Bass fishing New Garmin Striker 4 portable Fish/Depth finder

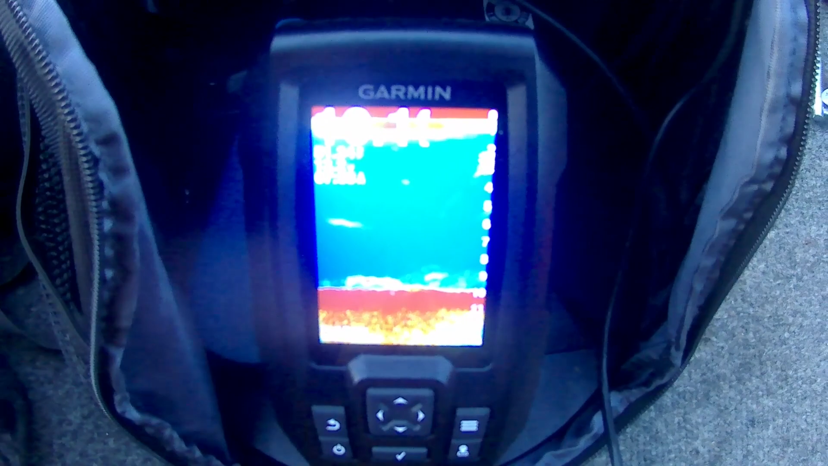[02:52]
There goes some fish at 3, 5, 4.
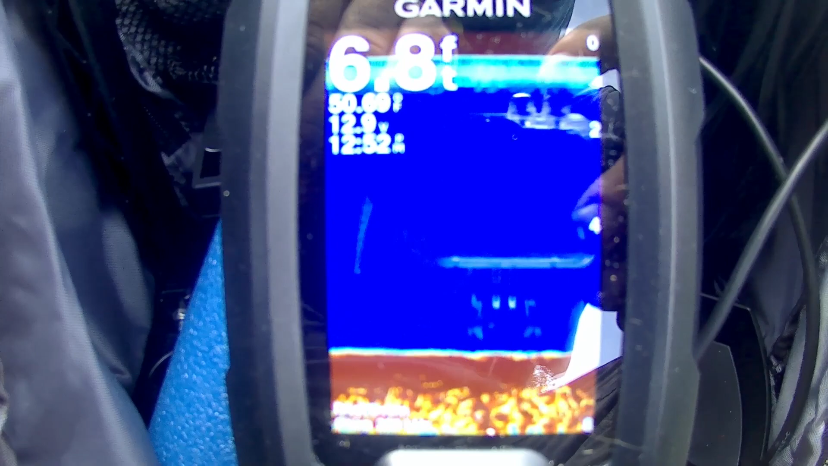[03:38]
On screen: depth 6.8 ft
It's about 11:30 or so, and I've been going since 6:30, 7 o'clock.
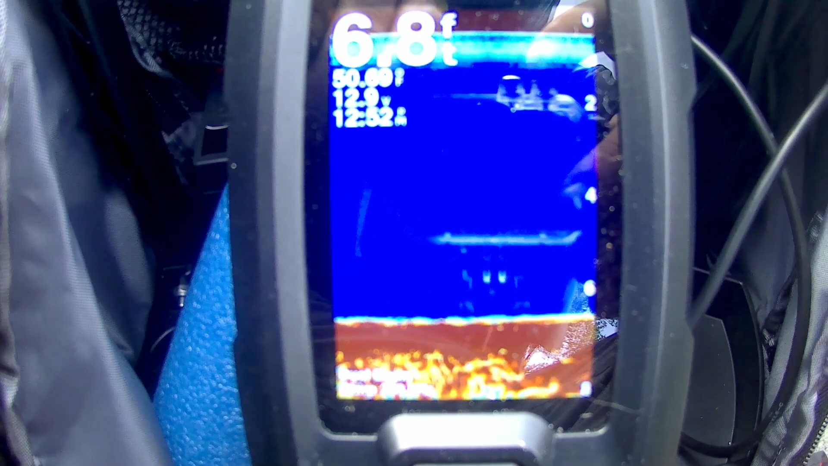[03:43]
On screen: depth 6.8 ft
So, this thing runs pretty good on that battery for a good amount of time.
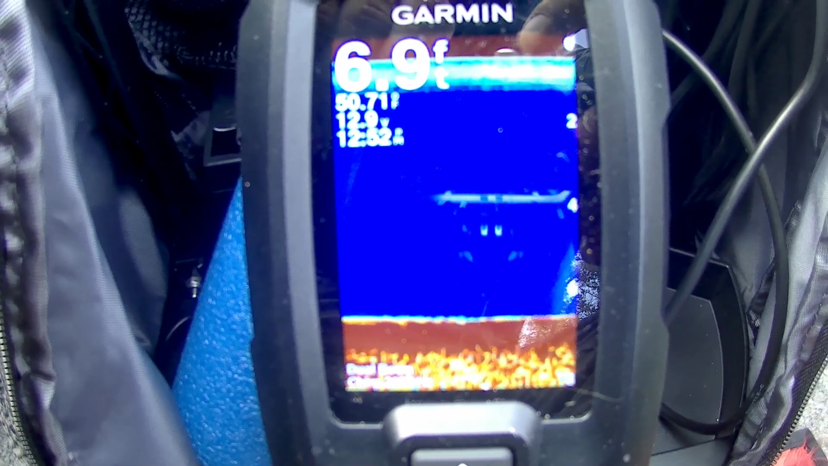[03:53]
On screen: depth 6.9 ft
This was definitely an awesome purchase.